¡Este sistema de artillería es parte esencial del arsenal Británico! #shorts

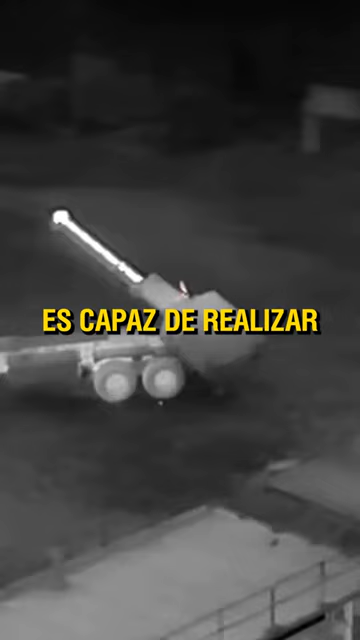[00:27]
el Archer es capaz de realizar ataques efectivos a distancias estratégicas,